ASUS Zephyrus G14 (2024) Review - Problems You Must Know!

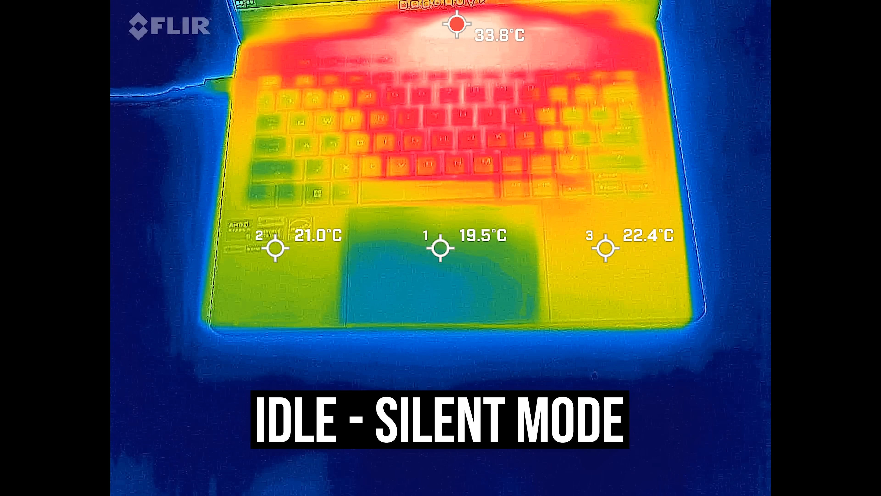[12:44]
Most laptops I test are in the low 30 degree Celsius range on the keyboard at idle, and the G14 was in line with this and felt cool.
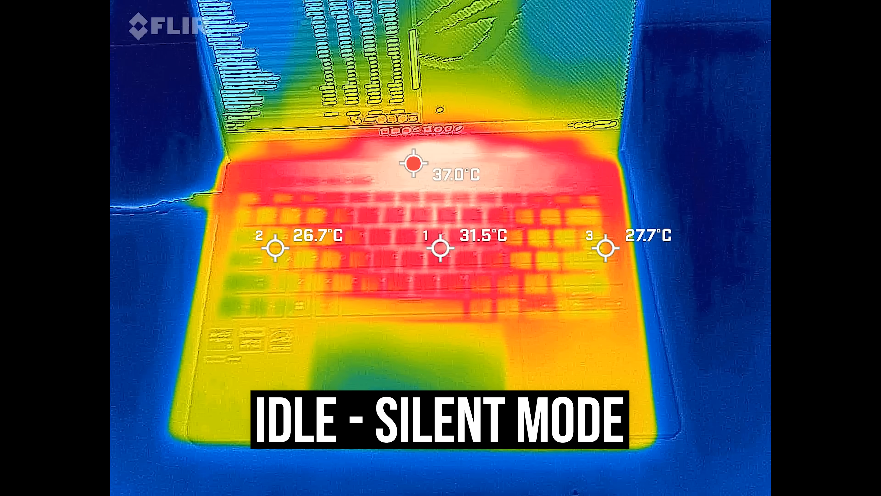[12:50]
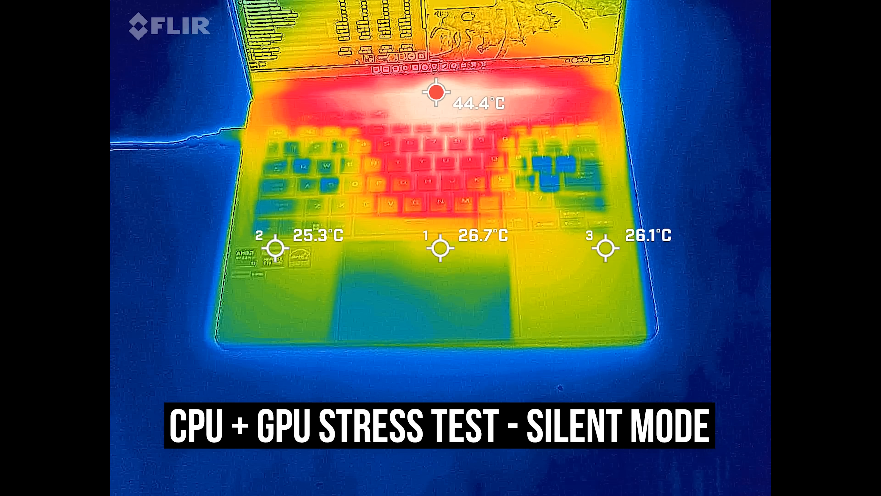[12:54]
It's warmer in the middle with the stress test running. The middle of the keyboard only felt warm, not hot. The back was hotter, but you don't need to touch there.
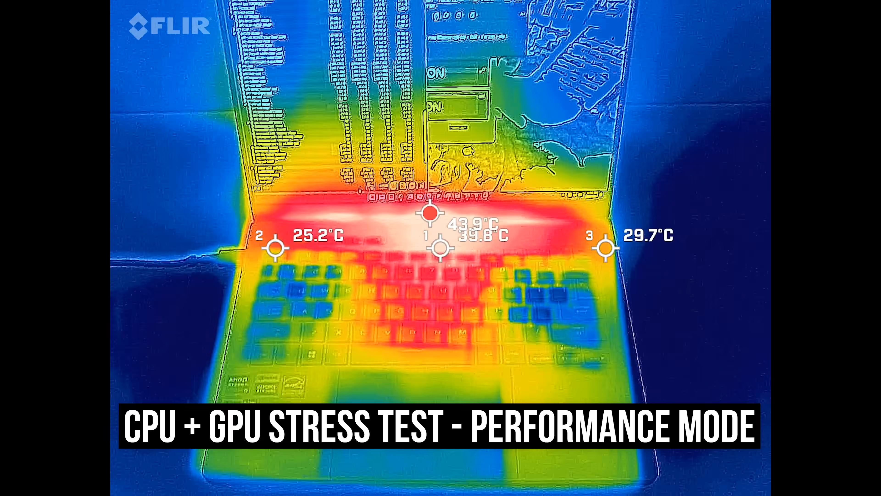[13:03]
On screen: spot 39.8°C, max 43.9°C
The higher performance mode was fairly similar, but the fans are louder now to compensate for the extra power. Turbo mode was a little warmer in the center of the keyboard, but it's still only a bit warm.
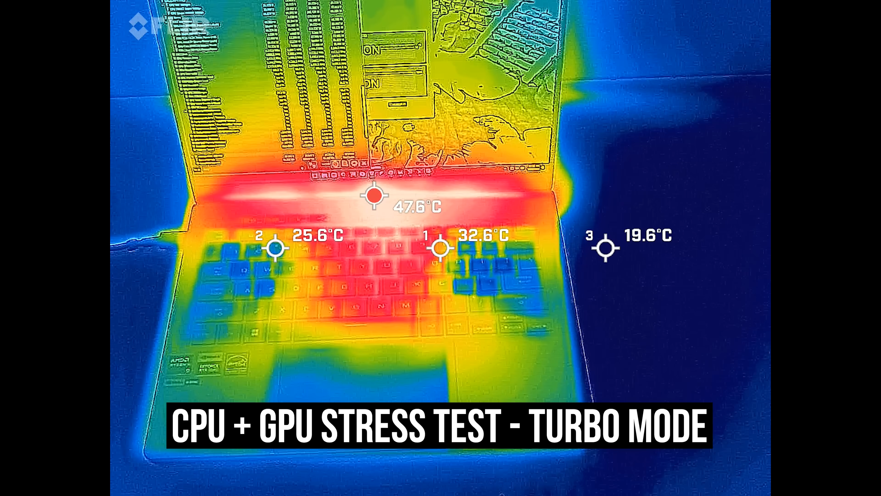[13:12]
The left and right sides are quite cool as air goes through the keyboard. Actually, just for some context, here's last year's G14 in the same workload in turbo mode.
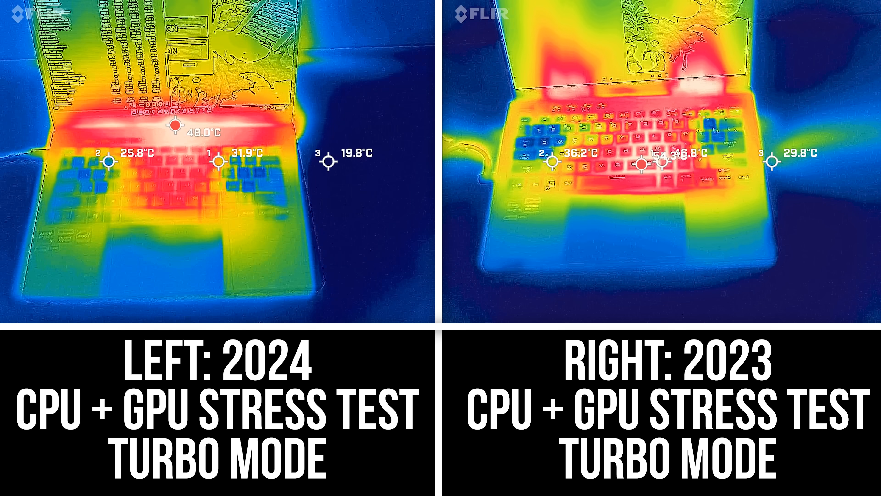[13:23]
The center of the keyboard is around 10 degree Celsius warmer, so the 2024 model is a nice improvement in that regard.
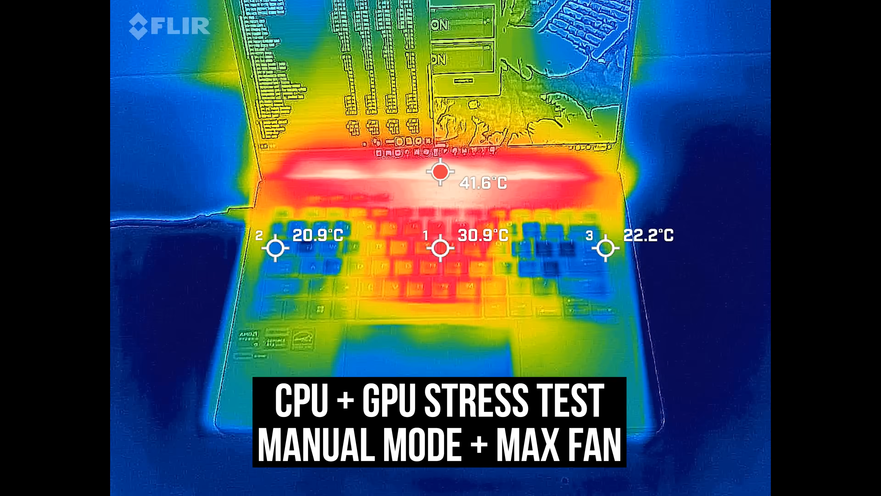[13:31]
On screen: max 41.6°C
It's possible to get the 2024 model even cooler in manual mode with the fans maxed out, but this makes it much louder too. Let's have a listen.